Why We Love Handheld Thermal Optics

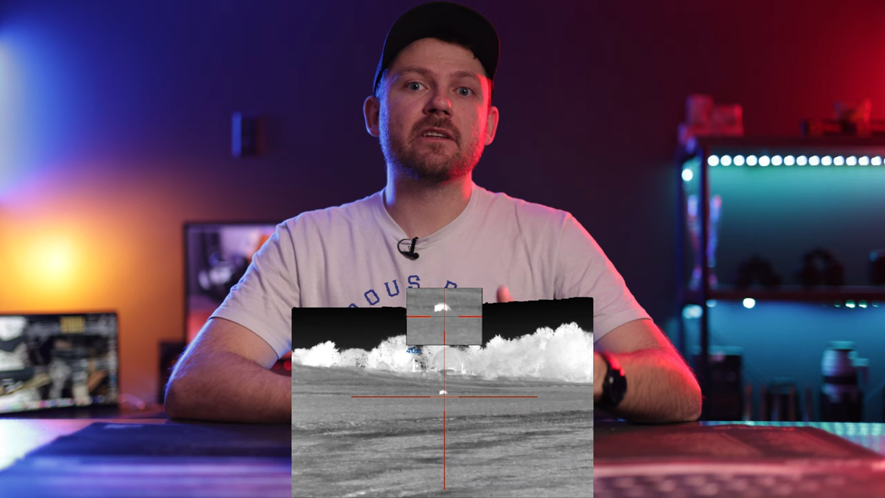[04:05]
So for those of you that don't necessarily care about that but you want to see really far with your thermal monocular you would tend to want maybe a 2x base magnification.